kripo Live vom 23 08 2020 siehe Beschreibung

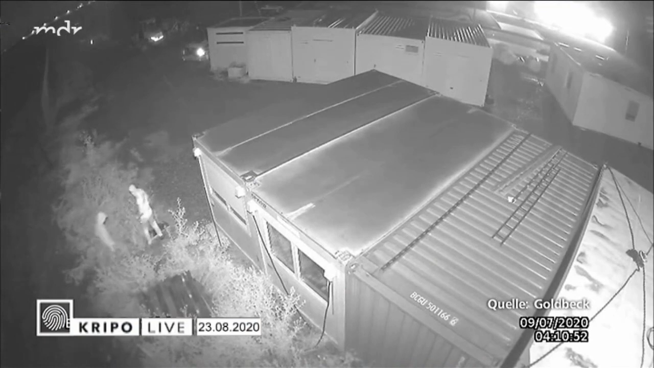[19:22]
Juli gegen 4.10 Uhr fangen die Kameras diese Bilder ein. Drei Männer dringen durch eine Lücke im Zaun auf das Gelände der Baustelle vor. Offenbar spähen sie das Grundstück aus. Dann tragen sie mehrere Holzpaletten zusammen. Wozu wird sich später zeigen?